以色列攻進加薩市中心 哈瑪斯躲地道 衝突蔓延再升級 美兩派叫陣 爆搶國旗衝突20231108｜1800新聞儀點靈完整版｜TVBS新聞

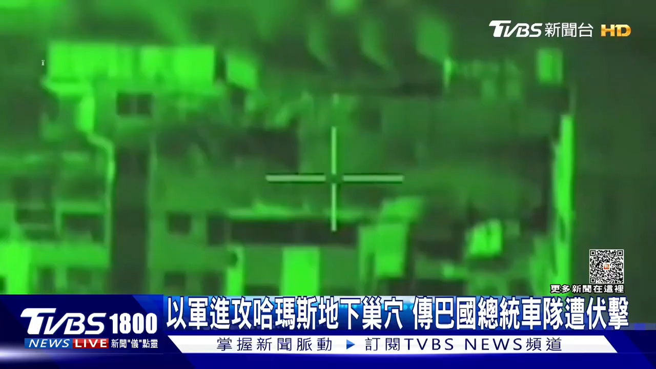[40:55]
一军从空中锁定加萨一间清真寺随即投弹进行轰炸因为哈马斯成员就躲在这栋建筑内